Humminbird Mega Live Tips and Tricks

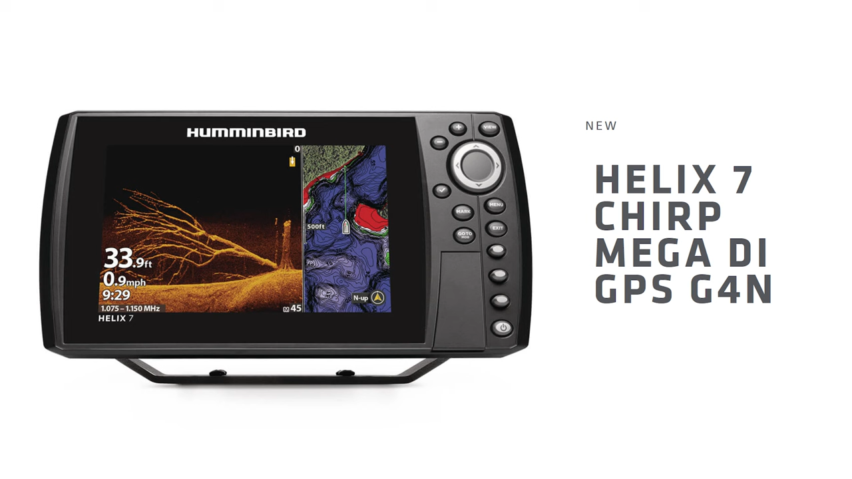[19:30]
On screen: depth 33.9 ft, speed 0.9 mph
I'm pretty sure it's actually down to Helix 7 G4n because the new Helix 7 G4n's actually have Mega Plus, right? So that's actually pretty cool that it actually does bring it down into that screen size.
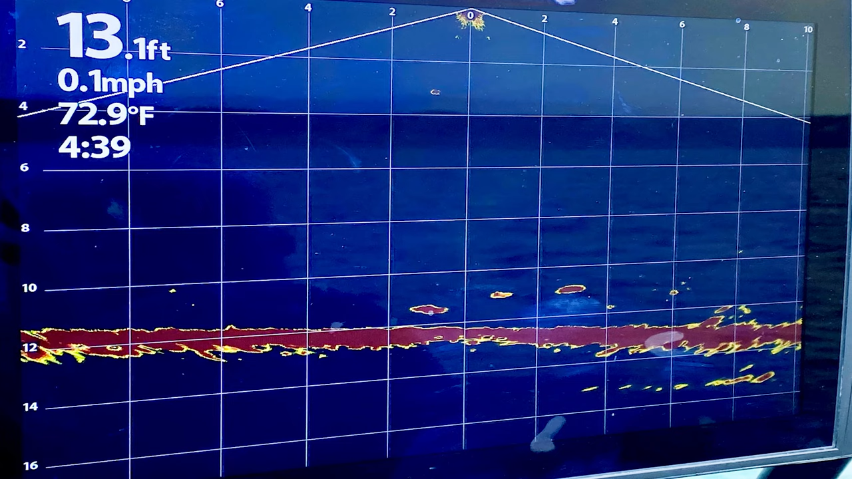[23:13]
On screen: depth 13.1 ft, water 72.9°F, speed 0.1 mph
I mean, there you go, 13, you know,